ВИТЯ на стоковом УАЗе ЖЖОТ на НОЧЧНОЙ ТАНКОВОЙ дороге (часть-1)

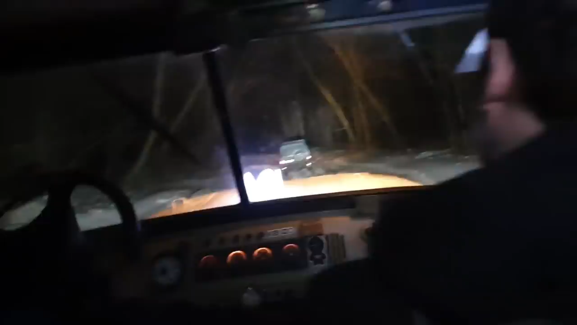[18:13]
Да, ну... Через неделю давай, пусть под это подтает. Ну, там просто в темноте не очень интересно. Ну, покрышка. Что там что-то делает? Вот так вот он заехал, да? Там со стеклами, да, там со стеклами. А мы давай возьмем тракторию себе чуть-чуть. Левее нельзя, там стекла набитые, не надо. Сейчас порежем колеса. А оно с колеса... Нет, серьезно. Ой, Гуслан, да ну там. Там много стекол.